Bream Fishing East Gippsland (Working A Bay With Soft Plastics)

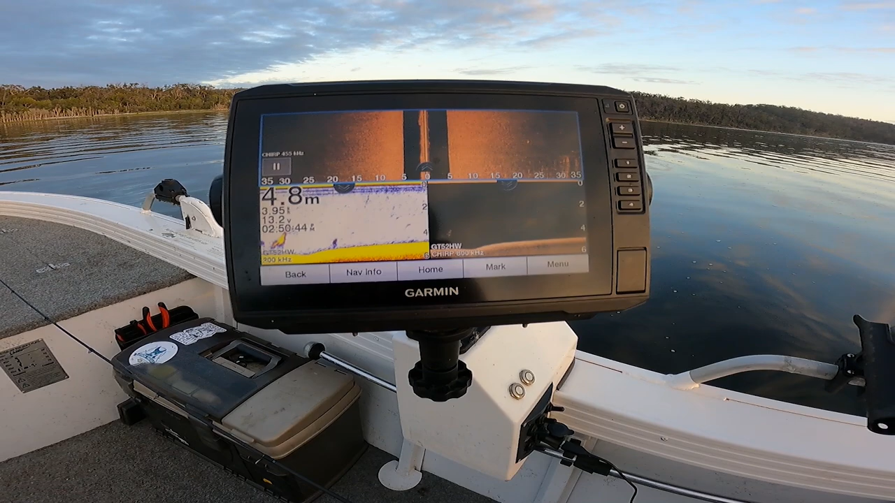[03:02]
On screen: depth 4.8 m
So found a lot of bait in this area, so I'm just going to start in quite shallow and then work my way out and see if I can get onto a few bream. So all these little balls here, that's all bait here, and I've come past a few markings as well,
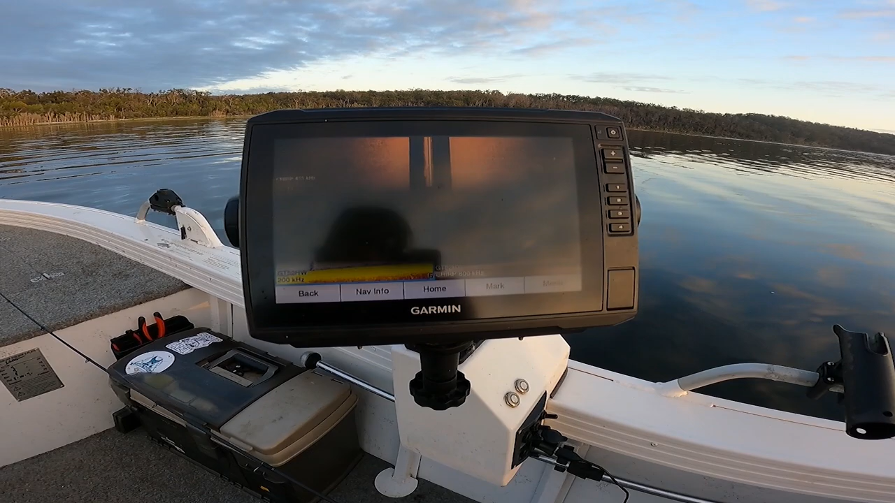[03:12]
so it's on the side scan as well, so it's all through this bay. Get to about the 4 meter mark and I'll throw towards a weed edge and we'll see if we can get some bream.